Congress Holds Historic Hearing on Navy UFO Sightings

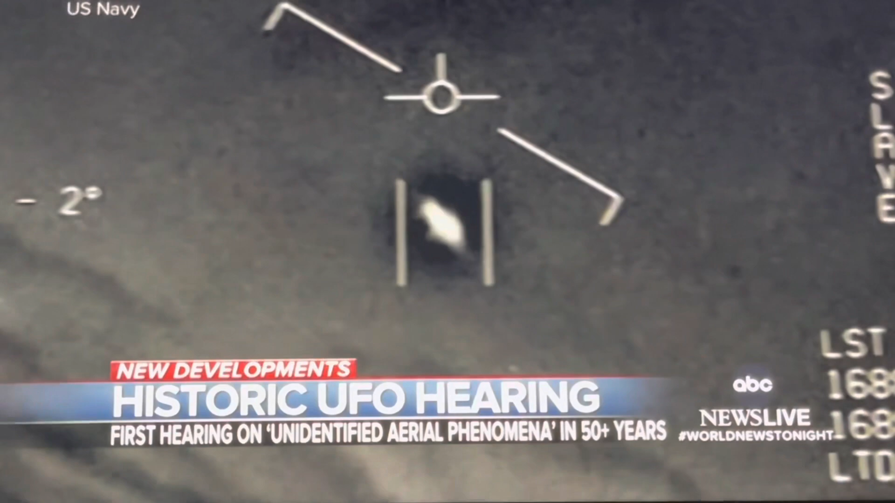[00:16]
UFOs, in other words. My God.
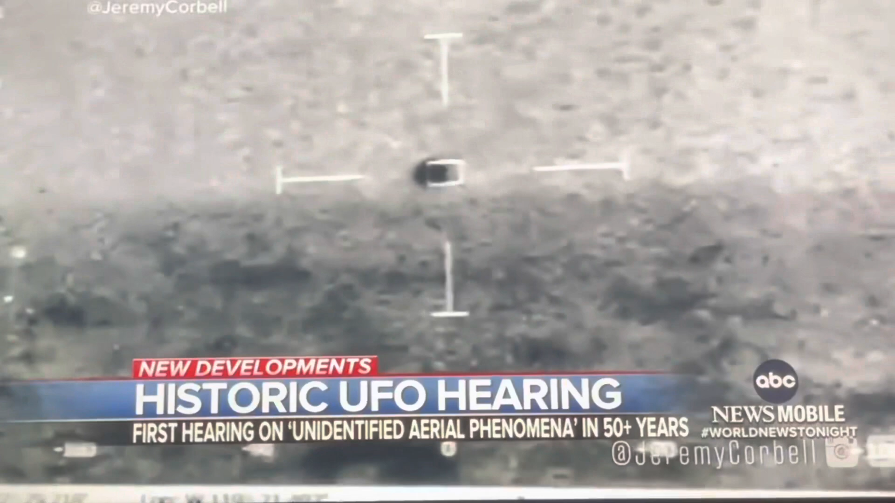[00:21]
They've mystified us for decades, but they also may be a real national security concern.
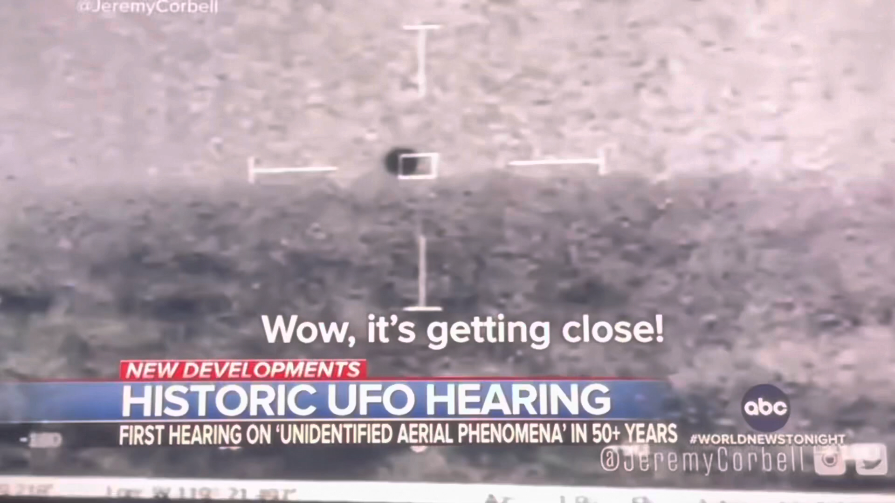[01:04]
Officials couldn't explain it at the time, but they now say it's drones in the sky, distorted by a night vision lens to look like flying pyramids.